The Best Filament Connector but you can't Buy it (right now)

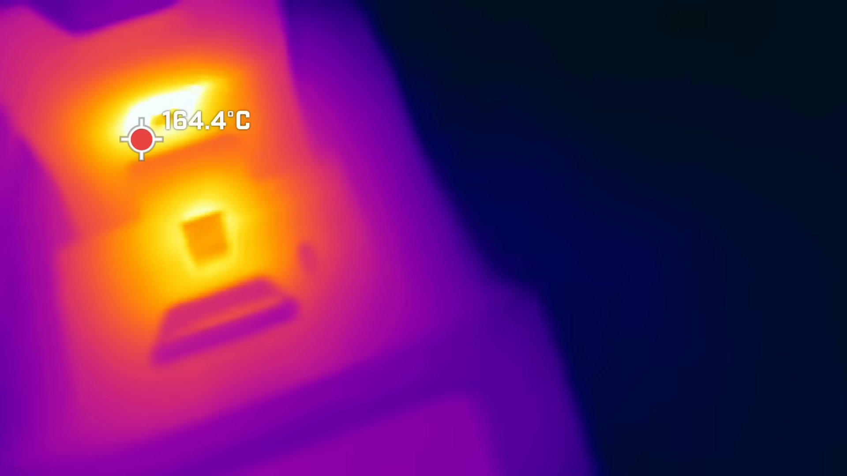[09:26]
On screen: spot 164.4°C
There is also a small design flaw in the machine and this is that
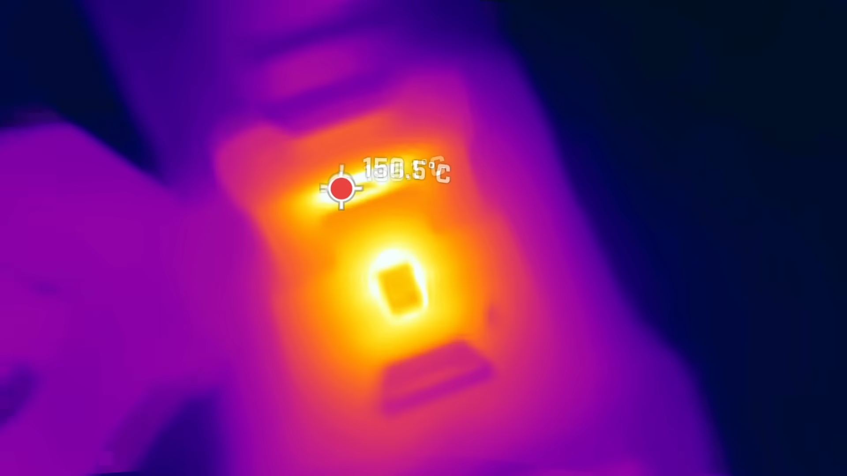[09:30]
the upper part of the filament splicer can get really hot when you use it for a bit.